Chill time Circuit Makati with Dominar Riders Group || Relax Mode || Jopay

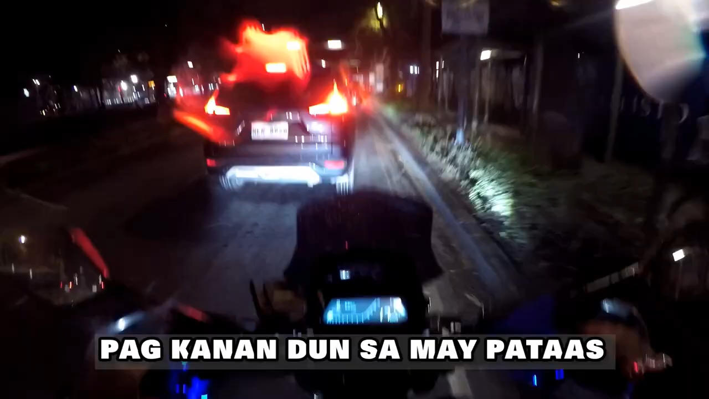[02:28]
Pagkanan dun sa may pataas na stop pa.
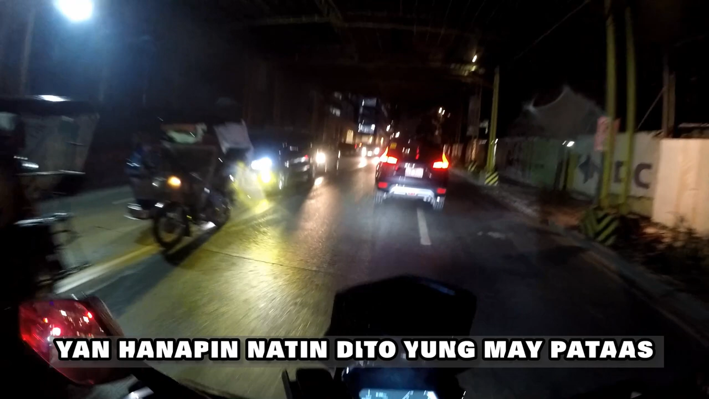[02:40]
Hanapin natin dito yung may pataas.
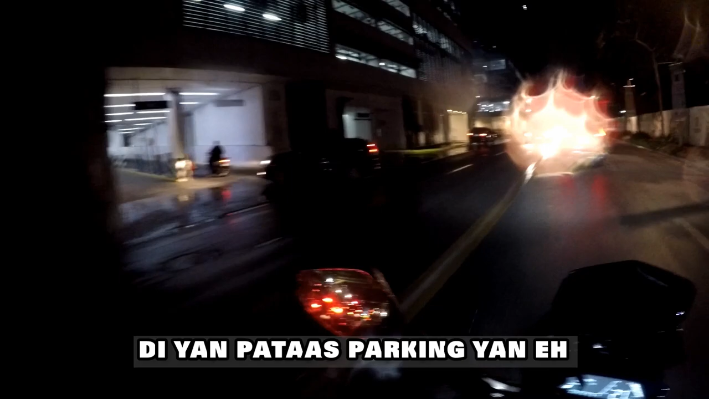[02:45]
Yan. Pataas. Parking yan. Ito. Ito. Ito. Ito. Ito. Ito. Ito. Ito. Ito.